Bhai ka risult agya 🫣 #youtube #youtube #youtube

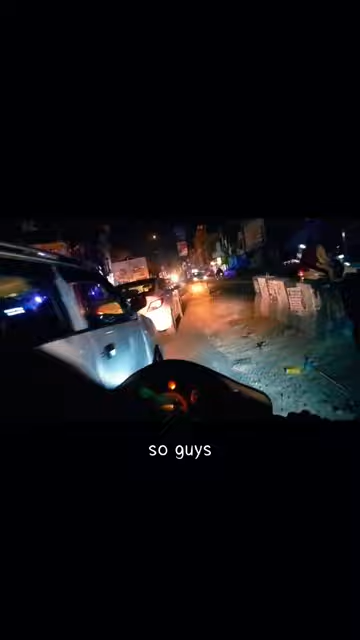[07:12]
तो गाइस चेक, पूरा जाम ही जाम लग रहा है, भाई निकाल रहे एकदम बीच बीच में से।